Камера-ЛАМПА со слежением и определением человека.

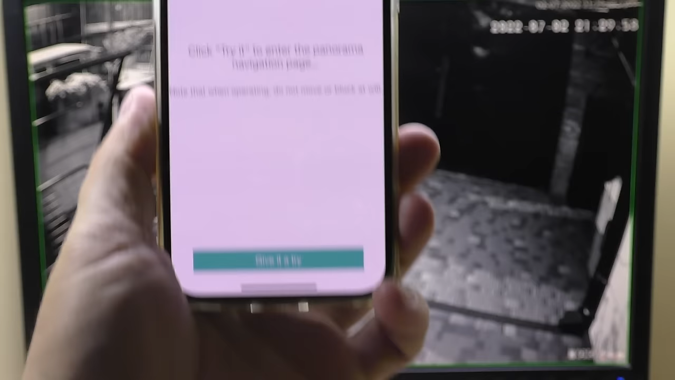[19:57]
нажимаем give it a try и камера
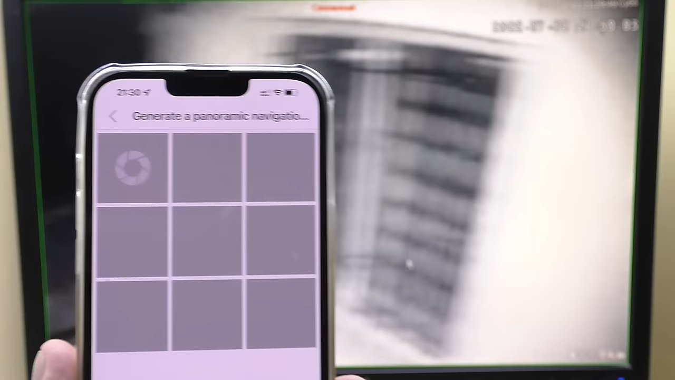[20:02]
пошла вращаться вот на видеорегистраторе видно на приложении видим появляются
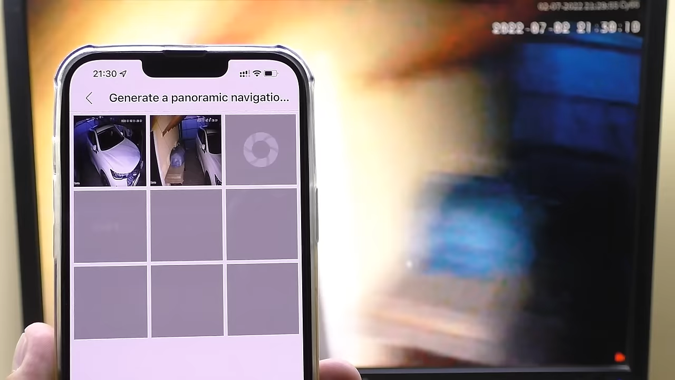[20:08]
снимки панорамные потом
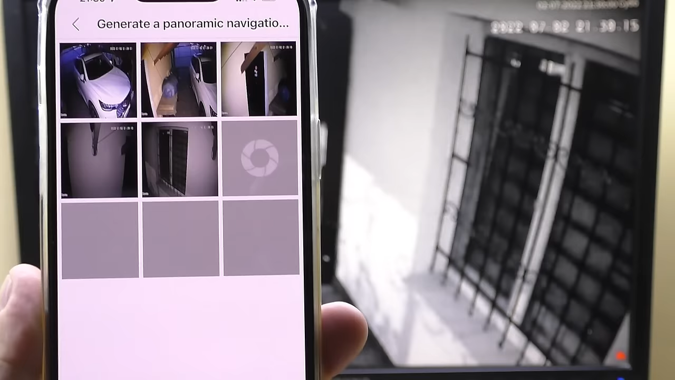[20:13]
сопоставится из них панорама
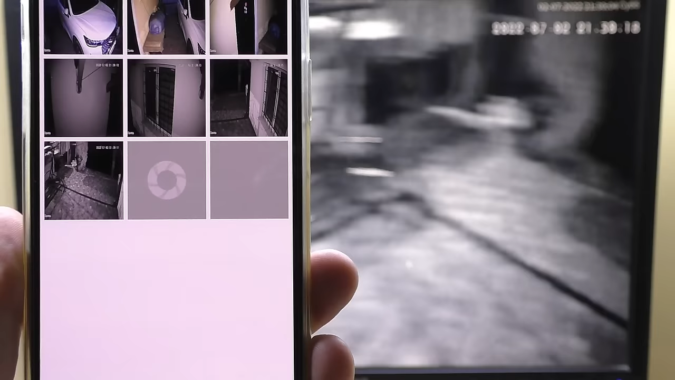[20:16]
то есть просто вы можете будете на них кликать и переходить по этим снимкам
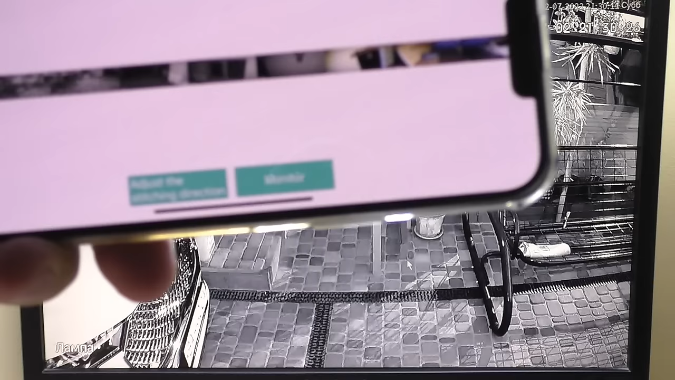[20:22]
кликаем монитор и появляется у нас строка внизу вот такая на приложении
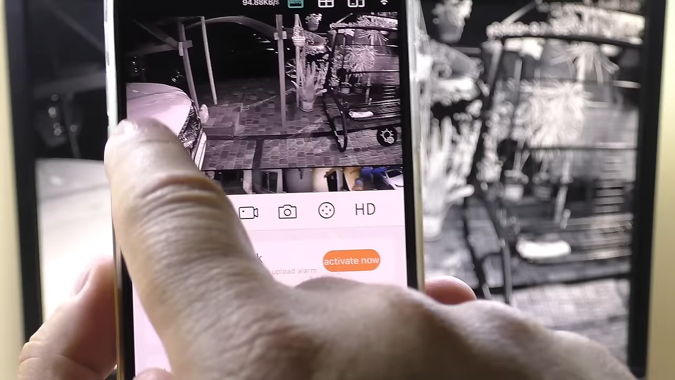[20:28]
можно скрыть ее можно раскрыть и выбираете значок и туда поворачивается камера
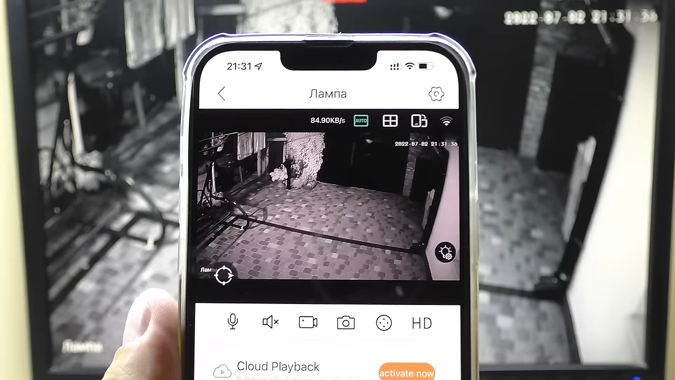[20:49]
или в тур камеру пускать напишите в комментариях картинка с камерой нормально беспроблемная ночная картинка как 2 мегапиксельного варианта вполне таки нормально
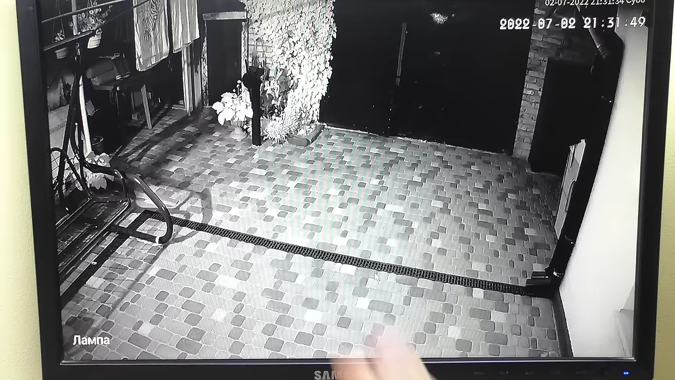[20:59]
нету никаких косяков объектив хороший стоит матрица на свои деньги также хорошая
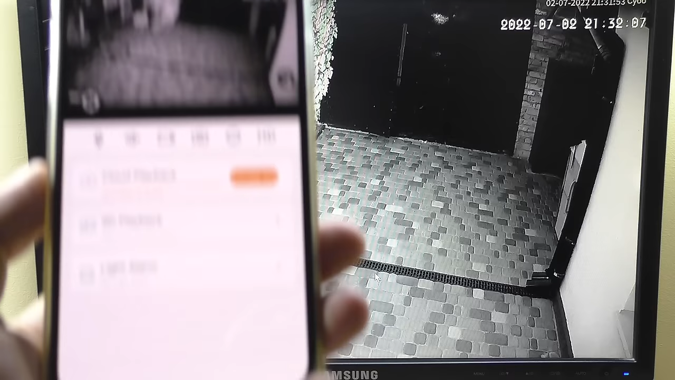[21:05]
двойные ночные режимы можно заходить отсюда можно назвал на значок нажимать
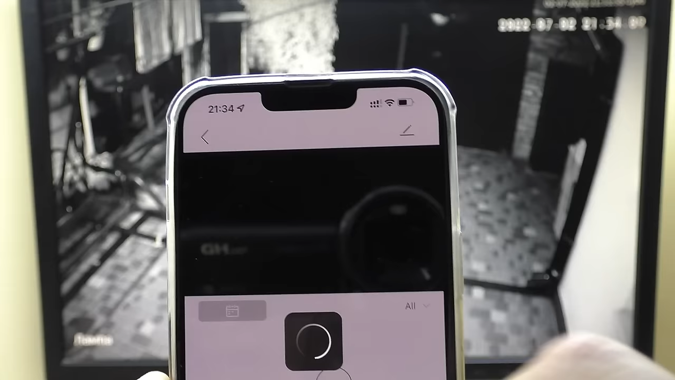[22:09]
перейти можно посмотреть сразу фото прогружаются фото по тревоге и
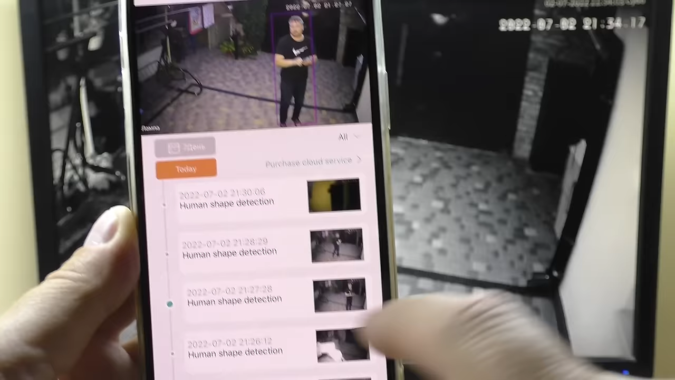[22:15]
кстати можно сортировать all или детекция движения или же силуэт человека если
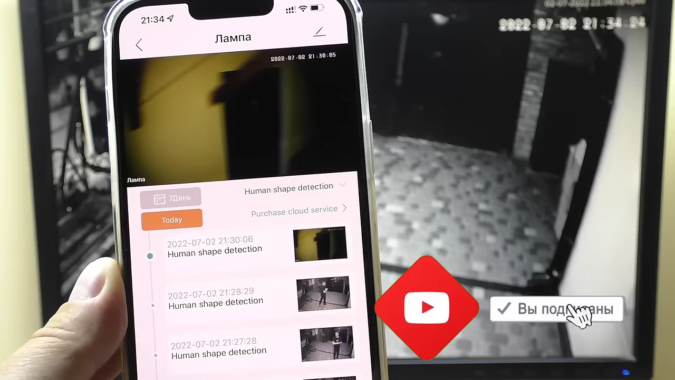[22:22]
ставили по силуэту человека и по движению можно сортировать по силуэту человека выделение
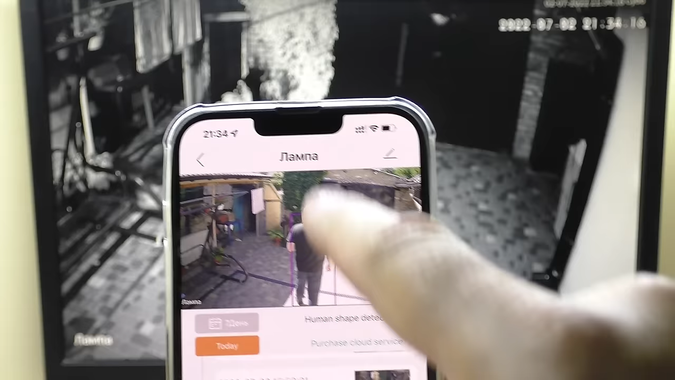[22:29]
идет именно человек в кадре кошку не на кошку не реагирует на человека
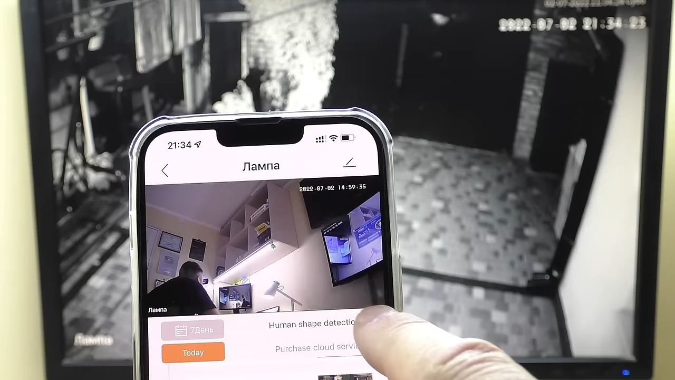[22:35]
если же детекция движения то на любое движение
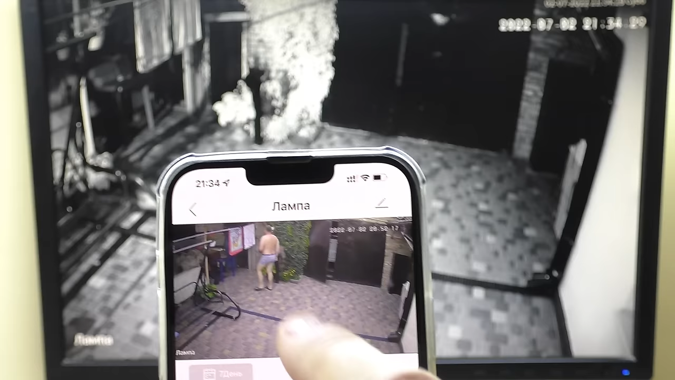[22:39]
так тут мальчик в трусиках присутствовал тут кошка видно пошевелилась то есть вот такие моменты опять кошка даже может реаги движение быть на изменение солнце вышло резко
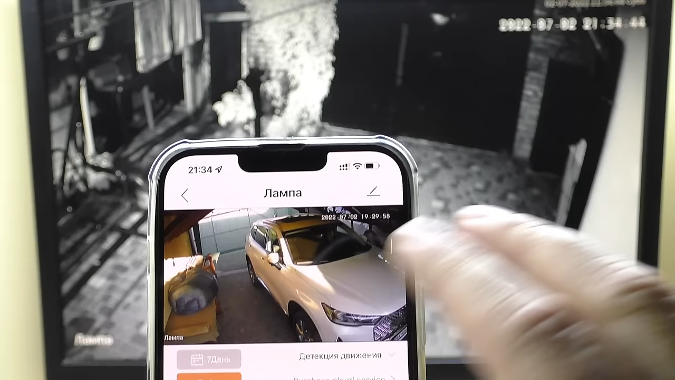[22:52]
зашло также может запись включаться это детекция движения по всем
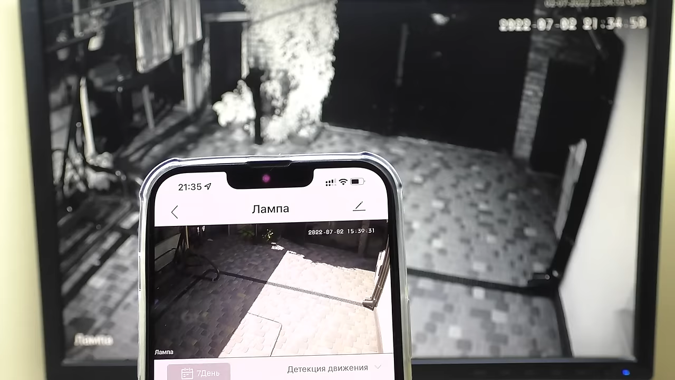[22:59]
движениям вот тень двигалась то есть такие моменты если хотите чисто по человеку ставьте по человеку